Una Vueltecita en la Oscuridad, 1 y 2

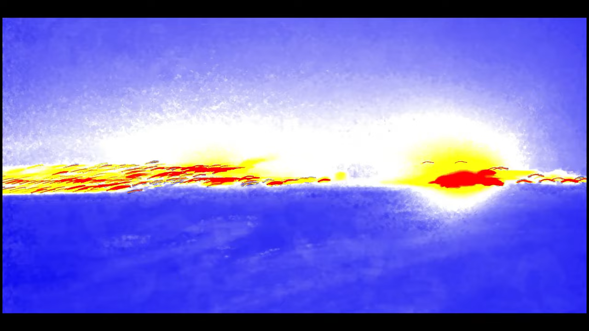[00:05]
¡Está ardiendo, Morón! ¡Está ardiendo, Morón! ¡Socorro! A ver.
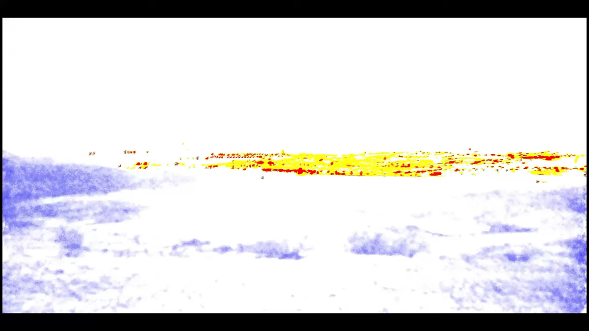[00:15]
¡Fuh! ¡Hostia! Mira, esto es una bomba nuclear. Mira, han tirado la bomba ahí así.
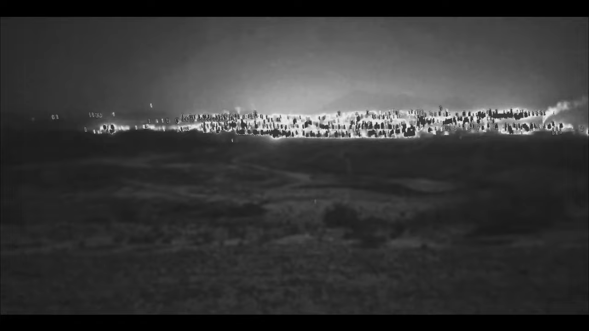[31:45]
Uy, qué raro se ve eso.
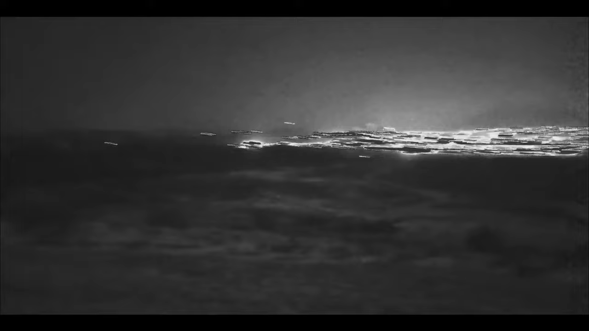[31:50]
Pero es molón, porque a ver.
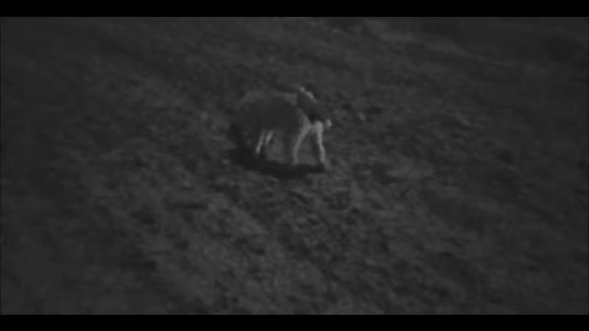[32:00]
Se ve de puta madre, ¿eh? Así como en blanco y negro, pero se ve de puta madre.
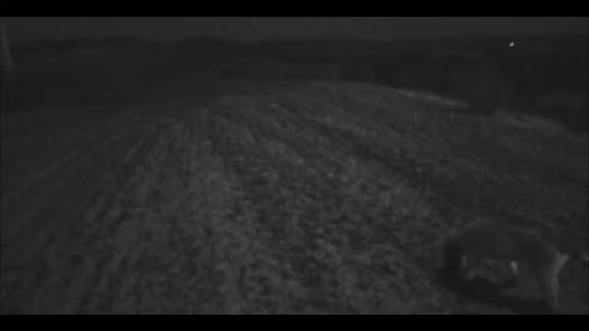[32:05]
Y no le tengo metida la claridad. ¡Hostia!
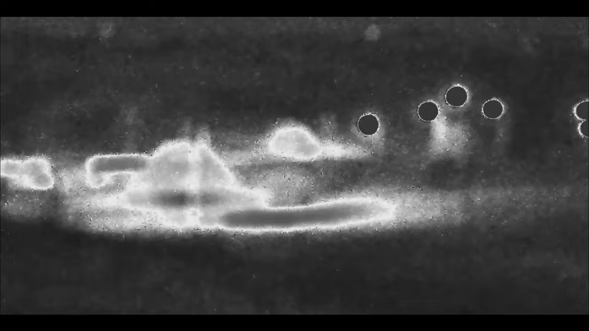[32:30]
Oh, parece fantasma. Vamos a probar el otro modo.
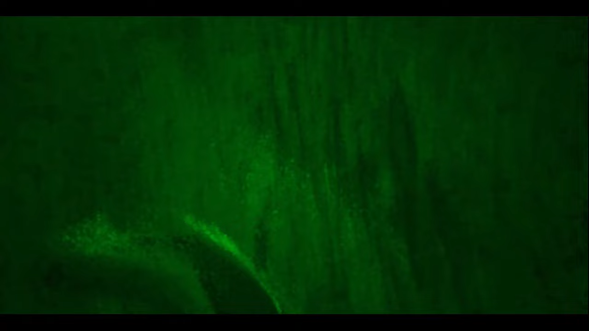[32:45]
Hombre, no está mal, ¿eh, Berto?
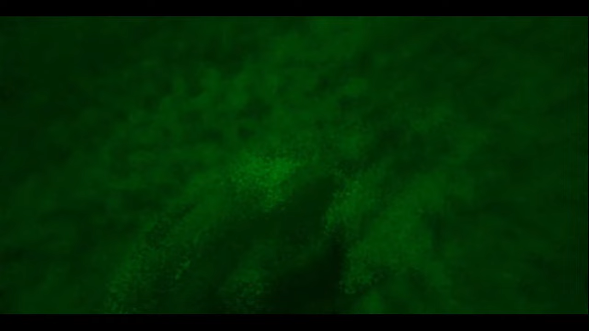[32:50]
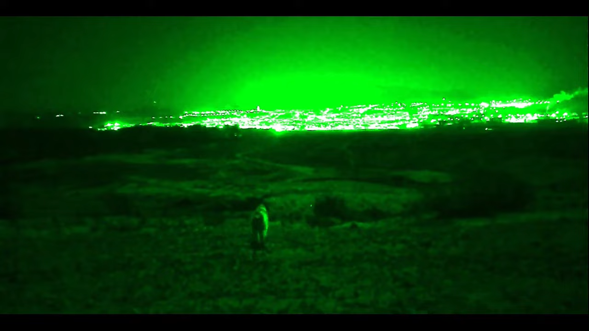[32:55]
Por lo menos aquí de cerca se ve la silueta de los perros. Se ve de puta madre.
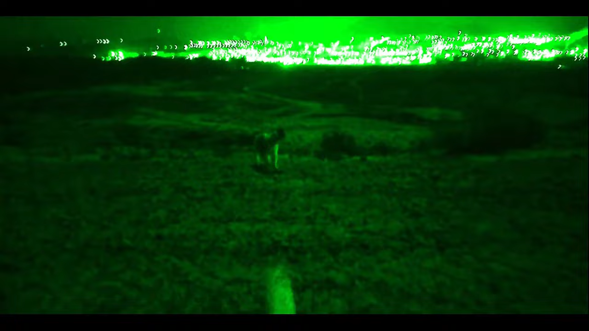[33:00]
¡Uy, cabrona! ¡Oh, pues mola esta cámara, eh! Mira, ahí hay como una piedrecita que brilla y parece... una lucecita ahí.
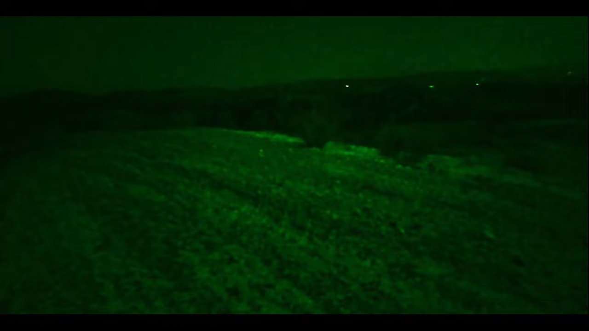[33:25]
Yo creo que será una piedrecita que brilla.
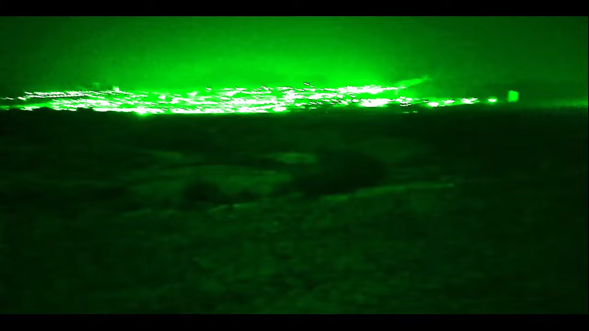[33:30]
Bueno, la cuestión es que sí, que mola, ¿eh? Mola porque...
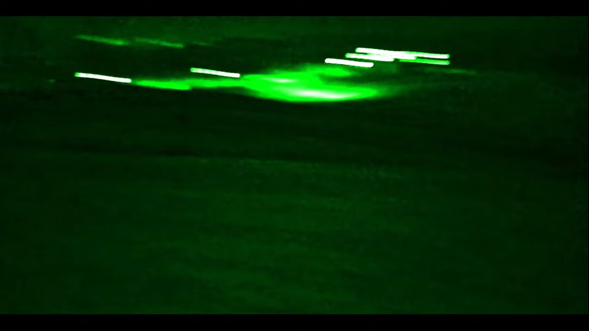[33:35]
así que se ve la silueta bien de los árboles y demás.
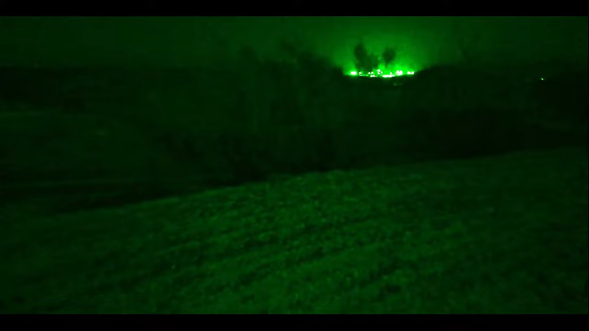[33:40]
Cuando enfoca y eso, se ve mola, mola, ¿eh?
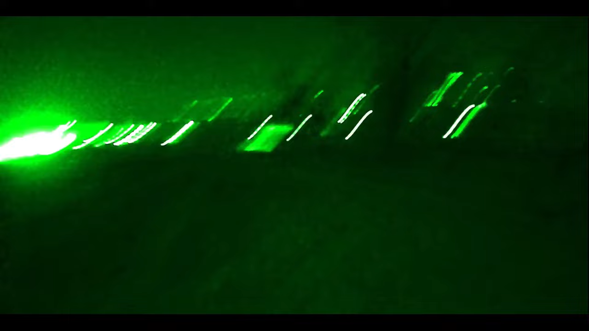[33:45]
Mola, sí, señor. A ver que hay otro modo.
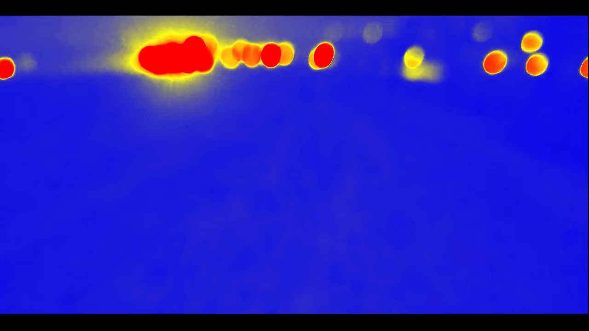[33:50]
Bueno, esto ya es Call of Duty total.
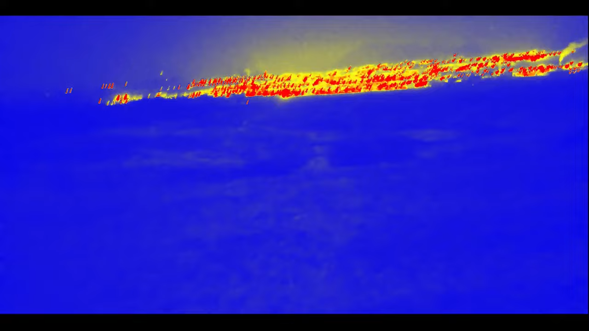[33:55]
Sí, pero esto no es termal. Escucha, que se ve el calor de los perros.
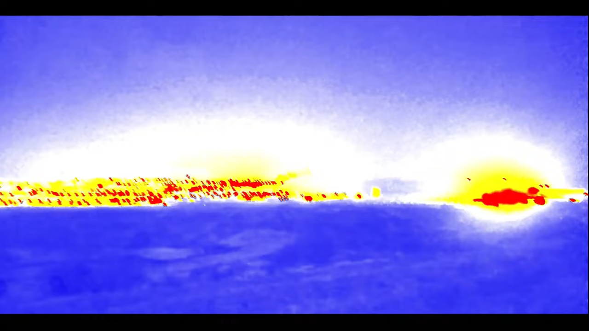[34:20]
¡Qué susto! ¡Está ardiendo, morón! ¡Está ardiendo, morón! ¡Socorro!
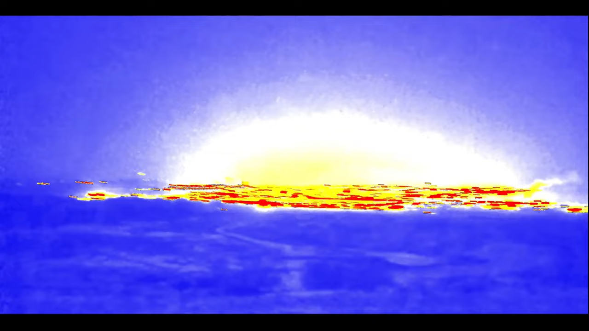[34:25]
A ver... ¡Fuh! ¡Hostia! Mira, esto es una bomba nuclear.
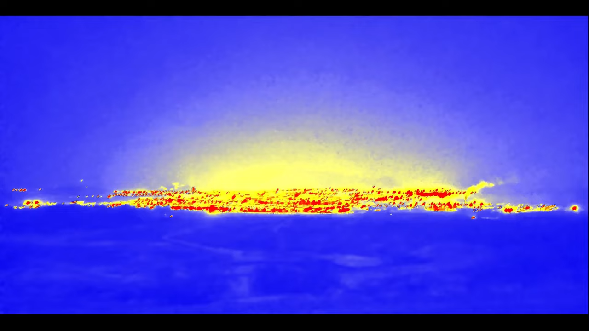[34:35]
Mira, han tirado la bomba ahí, así.
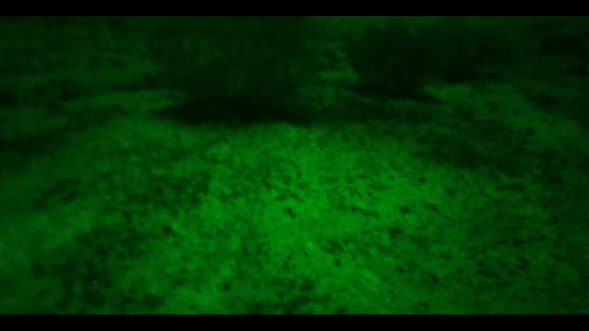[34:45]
Vale, pues los perros... bajando por la cuesta abajo del tirón. Ah, que quieren bajar.
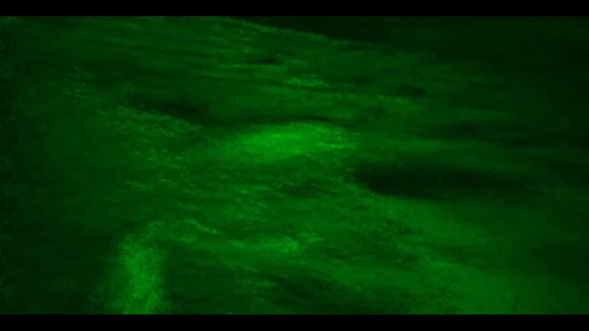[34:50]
Mira, mira. Para abajo. ¿Quieren bajar por ahí?